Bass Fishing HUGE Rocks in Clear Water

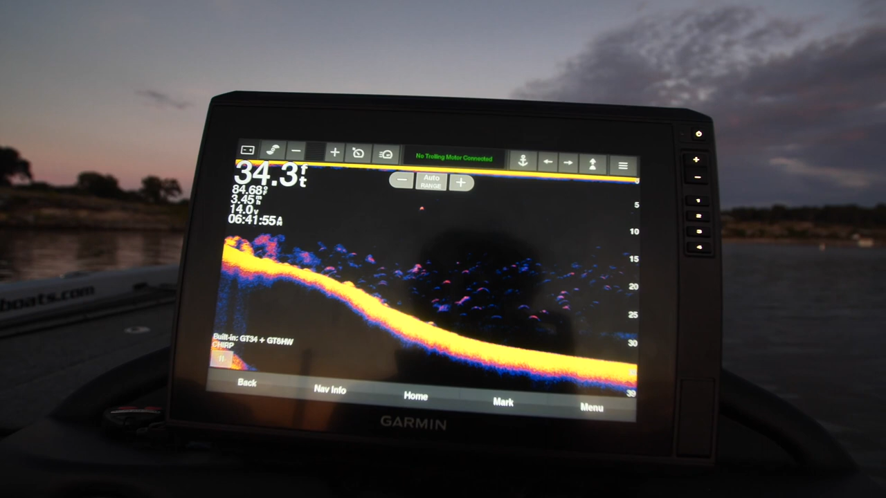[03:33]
I've never actually been up early enough to see my electronics start off in night mode
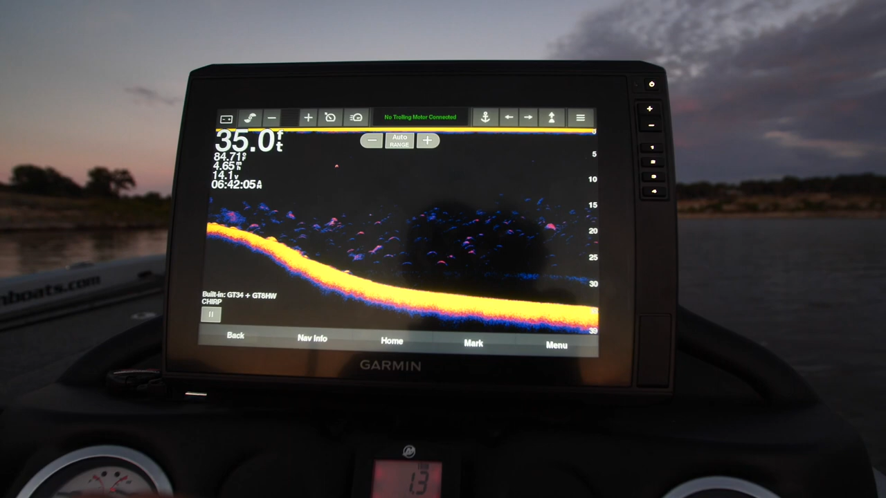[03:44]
On screen: depth 35.0 ft
that's pretty cool if you don't even have to switch anything y'all I'm ready to roll let's get it